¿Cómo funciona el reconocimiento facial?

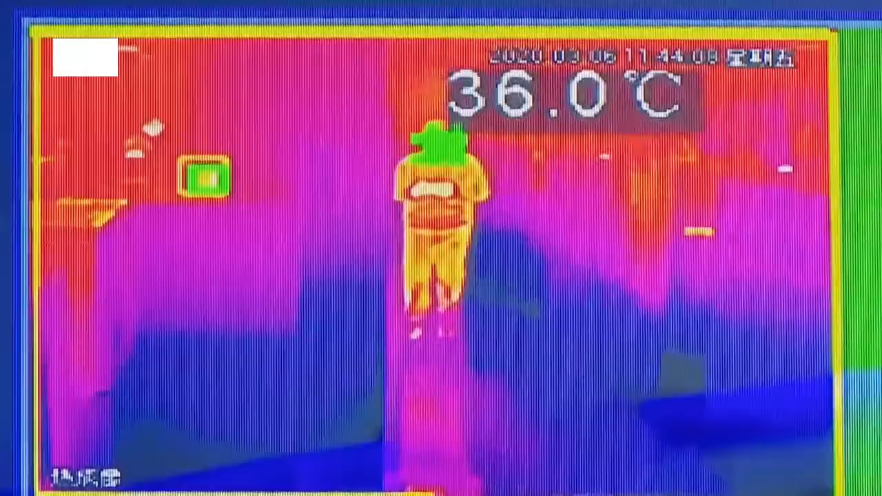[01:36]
On screen: spot 36.0°C
Conectada a un sensor térmico, esta cámara puede medir la temperatura corporal e informar a las autoridades si la persona observada tiene fiebre.